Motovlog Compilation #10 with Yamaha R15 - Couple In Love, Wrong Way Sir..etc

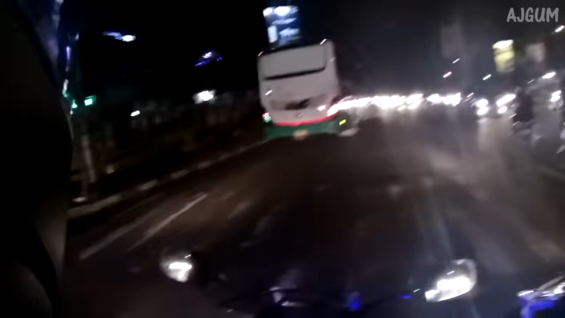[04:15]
Look at the bike. Kind of breaking the rule. And this one goes to is breaking the rule. What are they doing?